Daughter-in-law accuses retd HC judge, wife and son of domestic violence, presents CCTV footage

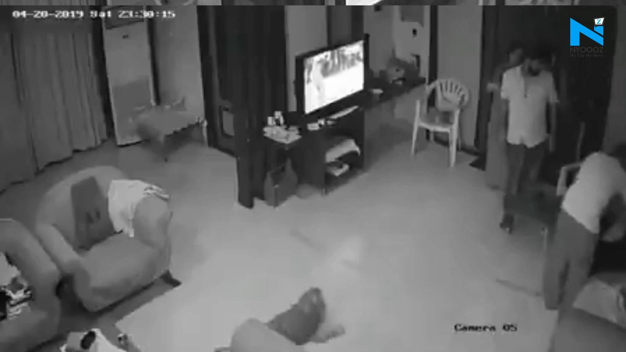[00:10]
impassive, black and white footage, the disturbing events unfold inside a living room just like any other. A woman is seemingly manhandled inside her home, dragged off the bed onto the floor, and her child, barely old enough to walk straight, totters around trying to protect her. The three apparent aggressors are her husband, mother-in-law and her father-in-law, a retired High Court judge.